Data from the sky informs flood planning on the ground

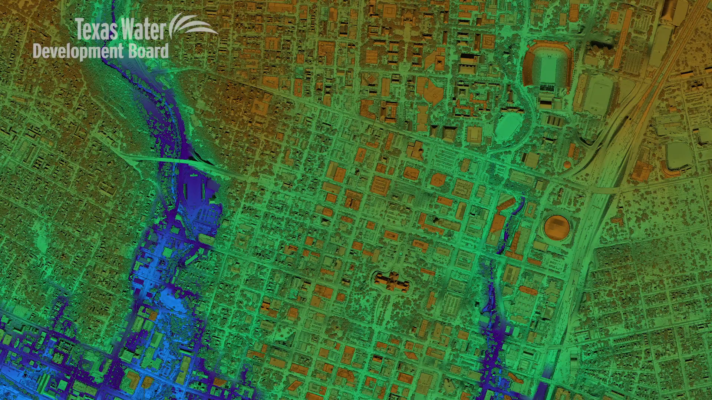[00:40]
LiDAR stands for light detection and ranging.
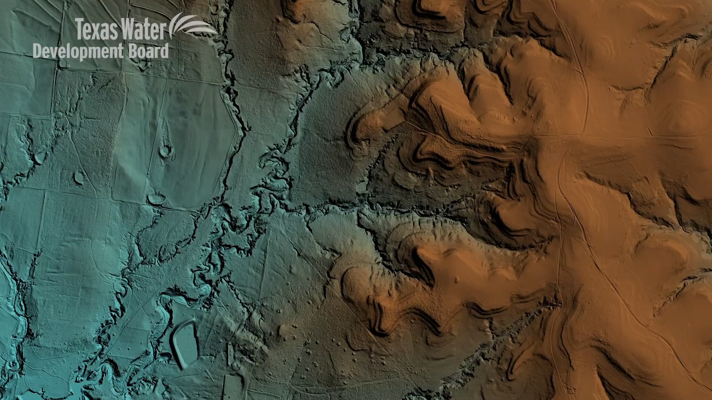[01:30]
and that surface can be used to more accurately represent flooding and flood
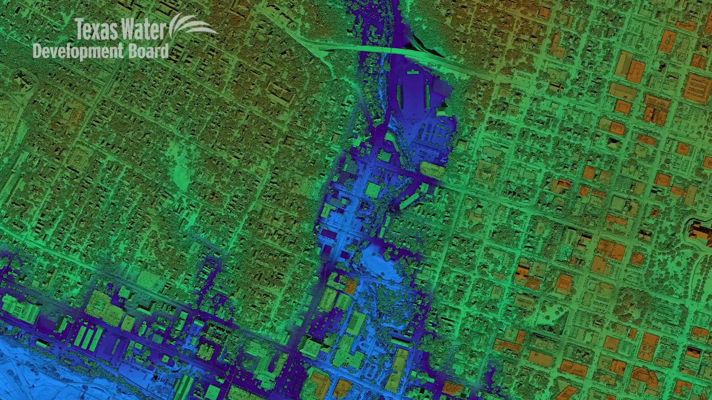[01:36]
modeling and doing the baseline engineering required for FEMA floodplain mapping.